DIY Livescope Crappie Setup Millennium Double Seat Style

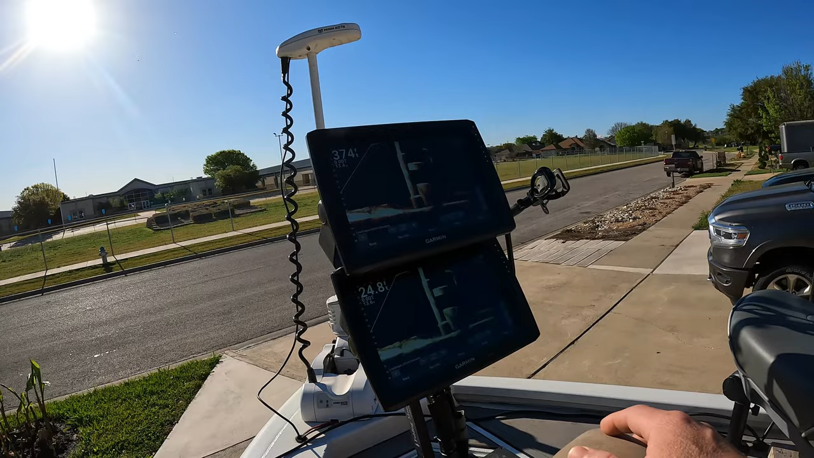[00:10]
I think they're about the right distance away also. You can still reach up and touch your buttons.